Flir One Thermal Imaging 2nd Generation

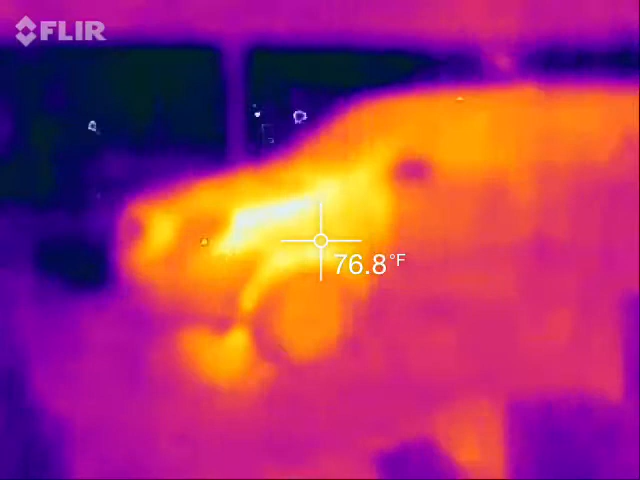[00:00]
On screen: spot 76.8°F
All right, this is under our carport. It's raining, so it's cold.
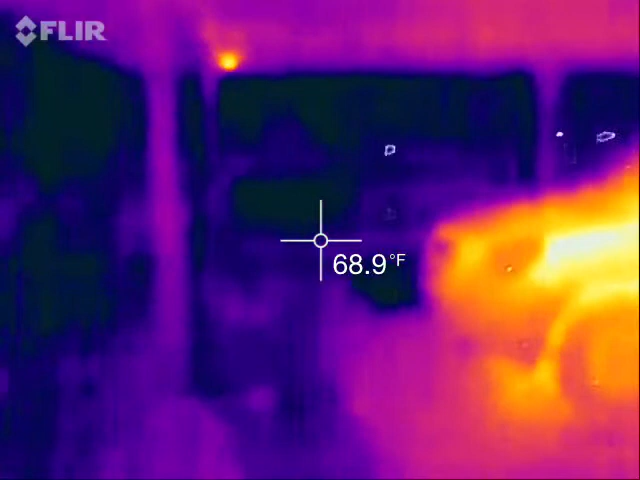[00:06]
On screen: spot 68.9°F
You can see blue and black. Black is very cold.
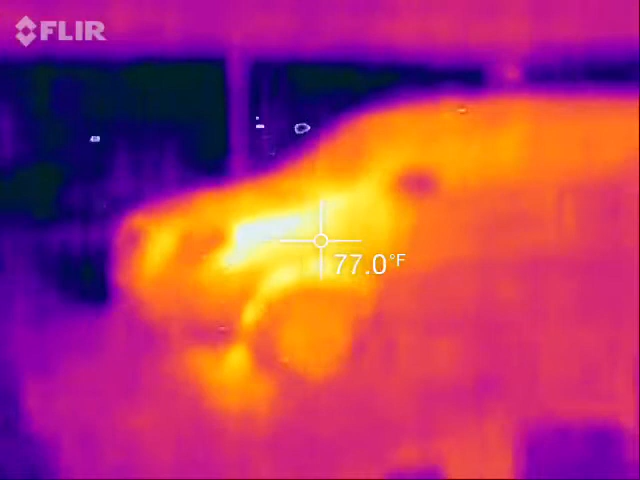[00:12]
On screen: spot 77.0°F
The car we just got back, so you can see that the engine right there is 78 degrees, tires.
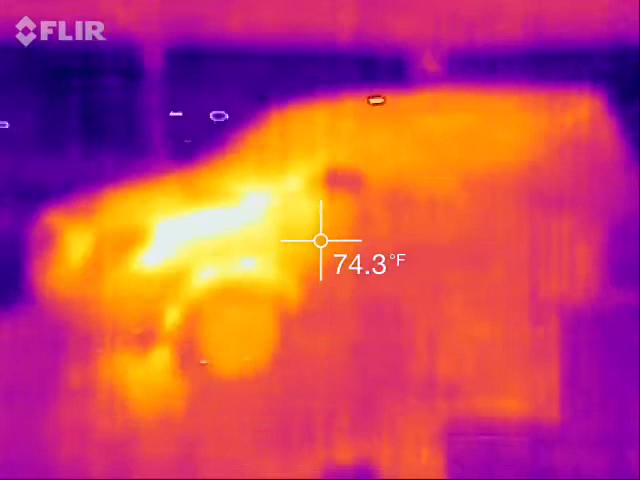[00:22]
On screen: spot 74.3°F
Warm.
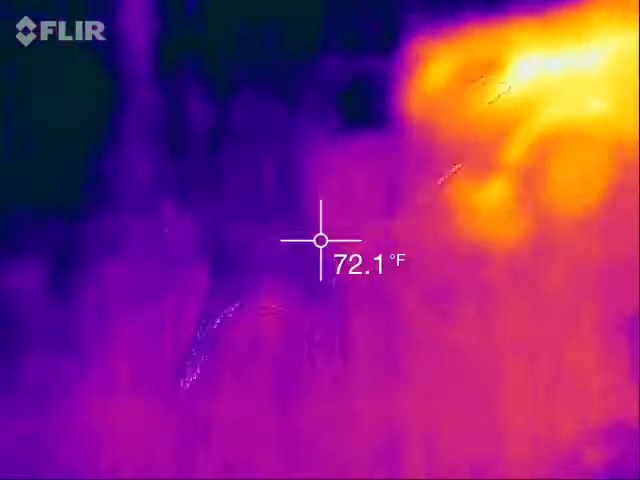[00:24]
On screen: spot 72.1°F
Fan running right there, you can see the motor. Warm.
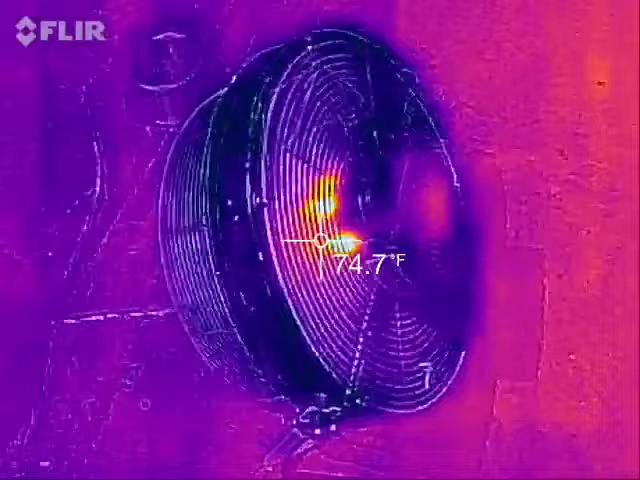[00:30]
On screen: spot 74.7°F
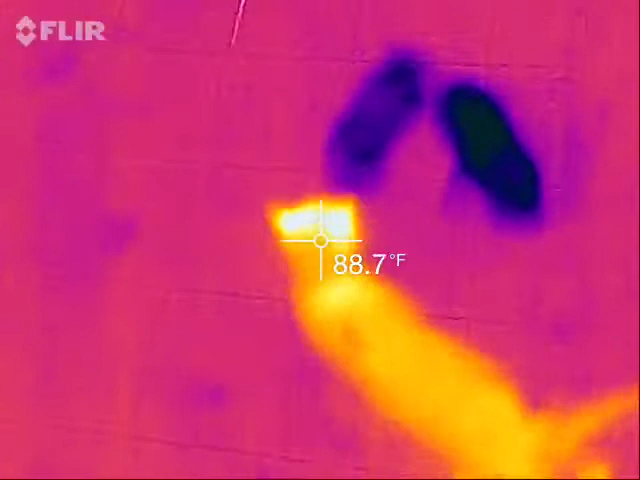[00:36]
On screen: spot 88.7°F
There's my foot. Leaves a mark.
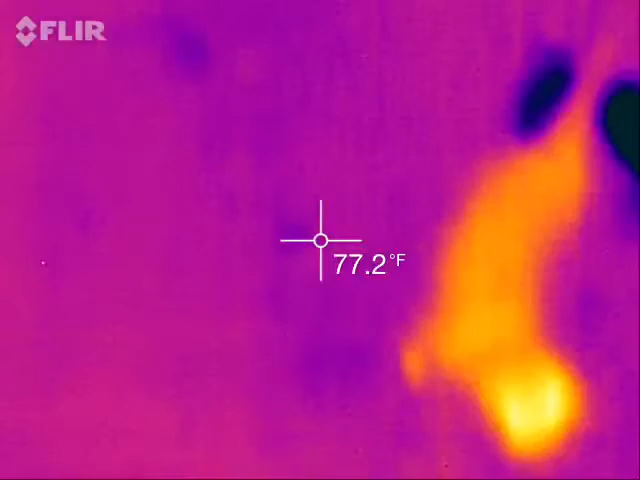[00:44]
On screen: spot 77.2°F
A heat print.
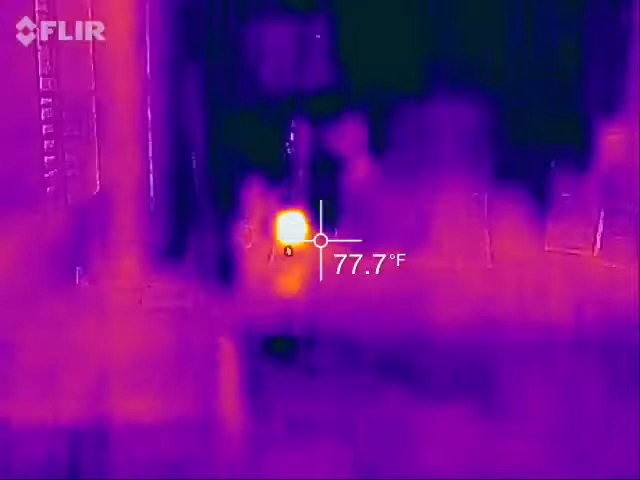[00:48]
On screen: spot 77.7°F
That's a camera right there. Security camera. Heat you can put out of it.
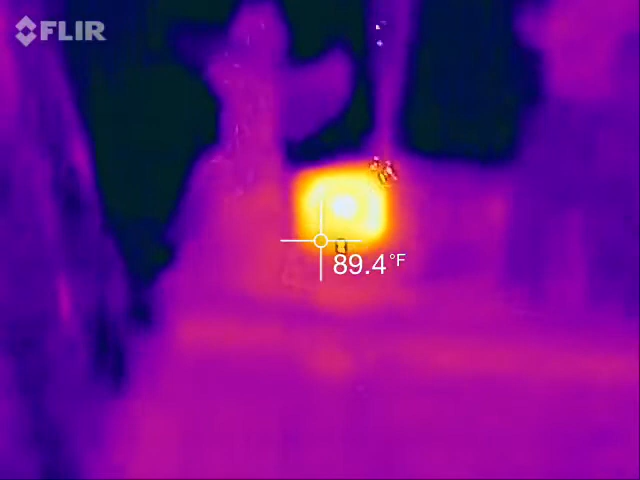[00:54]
On screen: spot 89.4°F
That's a hotspot router. It's a plug-in strip.
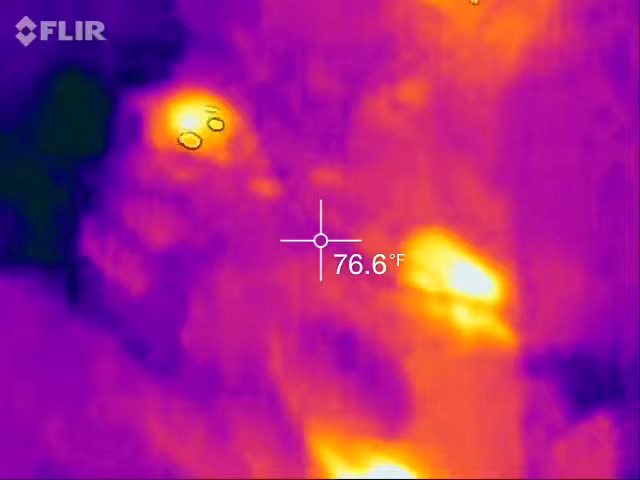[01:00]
On screen: spot 76.6°F
It's a transformer. Can't even see it's pitch black in here.
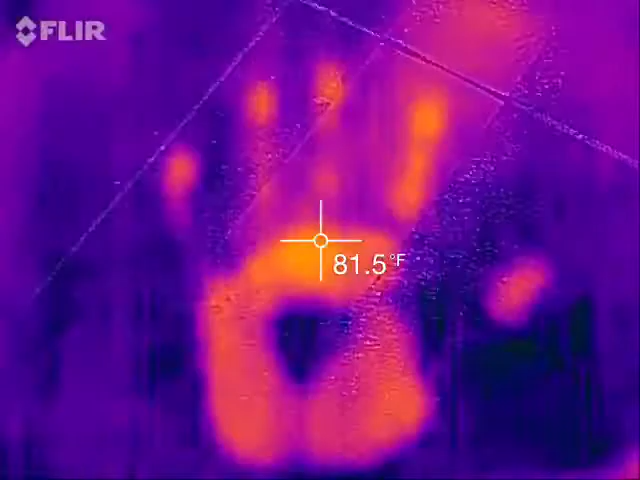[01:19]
On screen: spot 81.5°F
Let go, and there's my hand print.
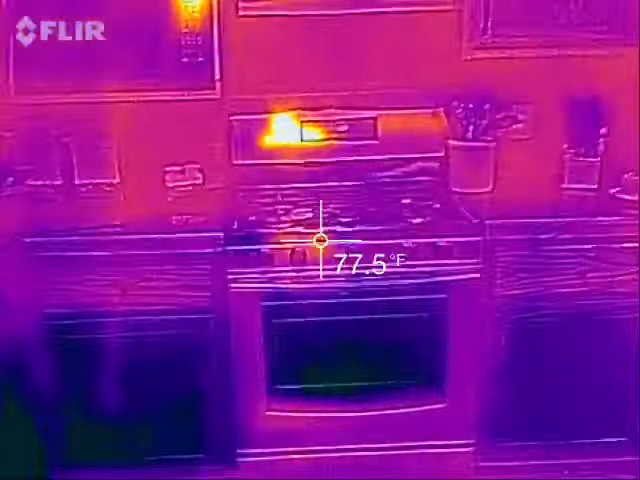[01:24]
On screen: spot 77.5°F
Everything blue and black was cold.
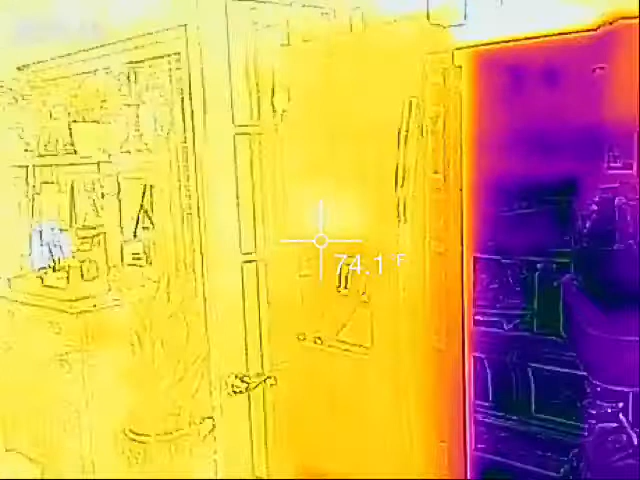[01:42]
Everything in the refrigerator is cold. Black and purple.
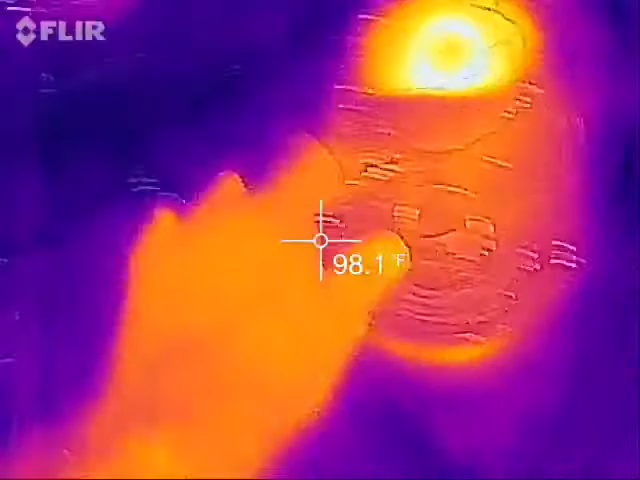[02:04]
I don't know why this drawer is hot.
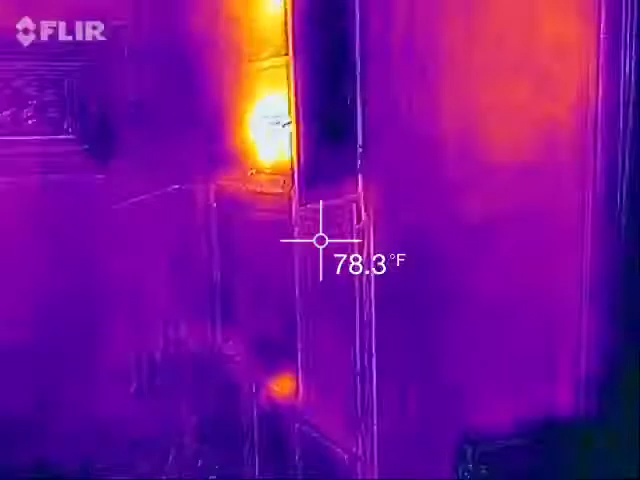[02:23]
On screen: spot 78.3°F
Okay, the reddish part on this side of the, uh, let's see where I'm at.
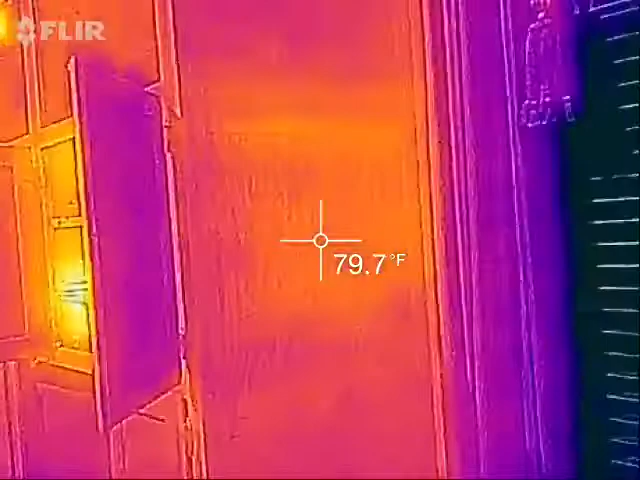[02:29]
On screen: spot 79.7°F
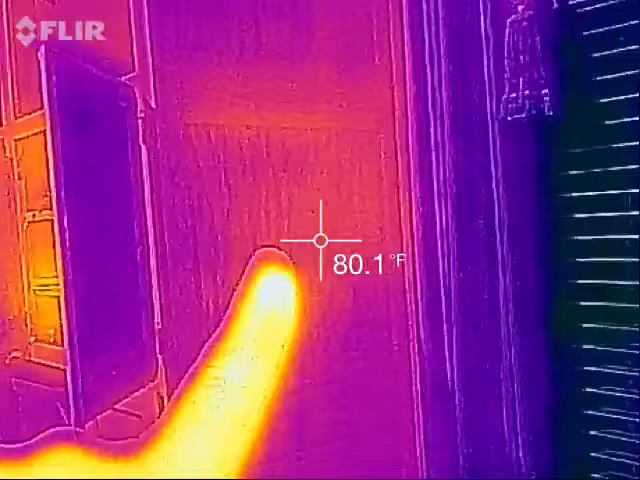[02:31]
On screen: spot 80.1°F
That heat build up. It's from the equipment that's in there.
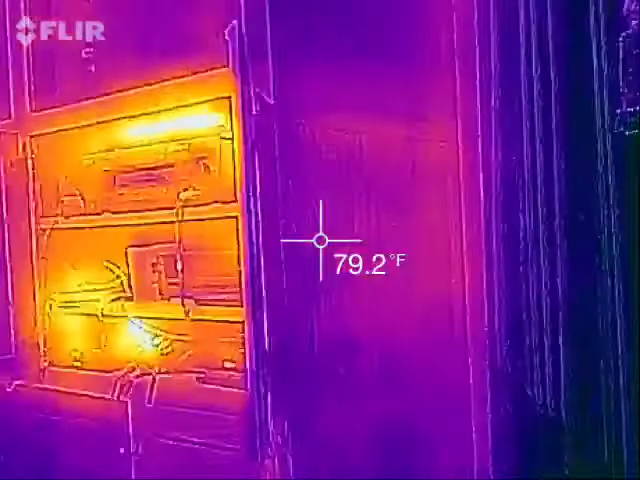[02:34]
On screen: spot 79.2°F
Teeny in your bed.
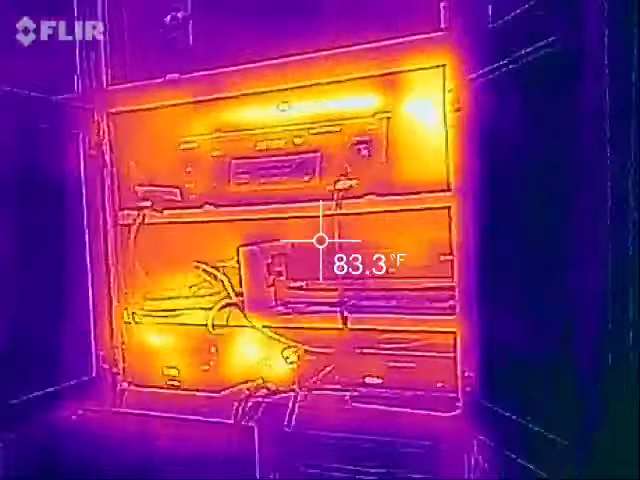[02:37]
On screen: spot 83.3°F
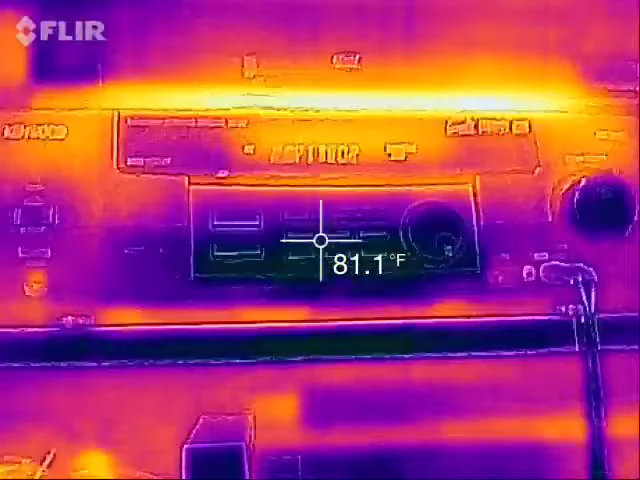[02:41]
On screen: spot 81.1°F
And you see the heat build up on top of this equipment right here.
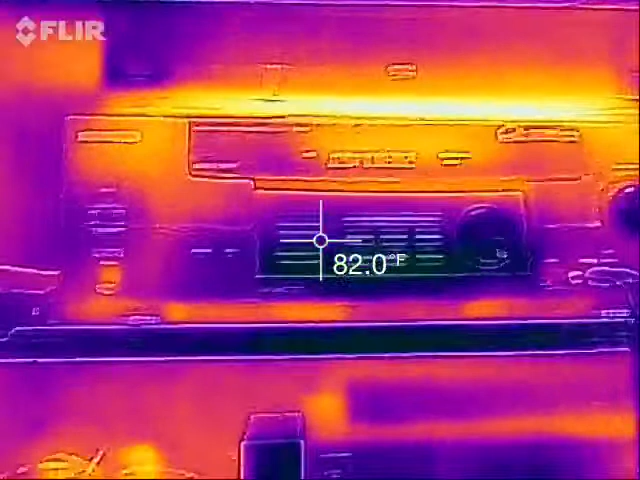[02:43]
On screen: spot 82.0°F
Turn that off. And it should die down.
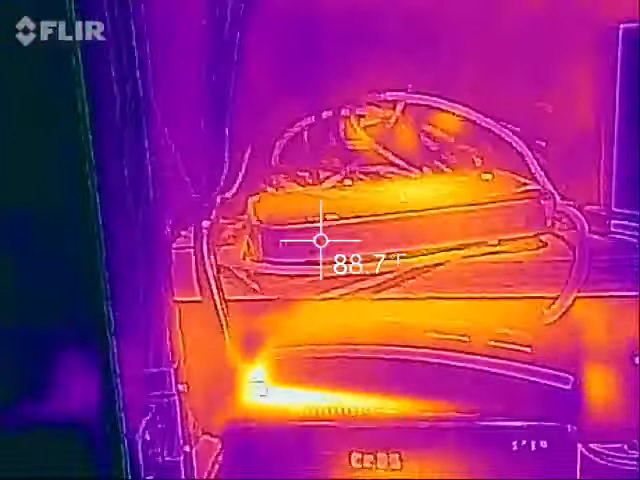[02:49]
Another hotspot. Equipment that's on.
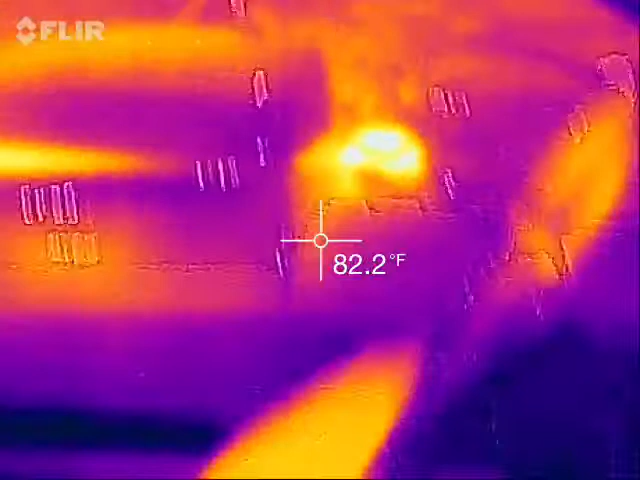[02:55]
On screen: spot 82.2°F
It's basically back here is a transformer. I can't even see back there.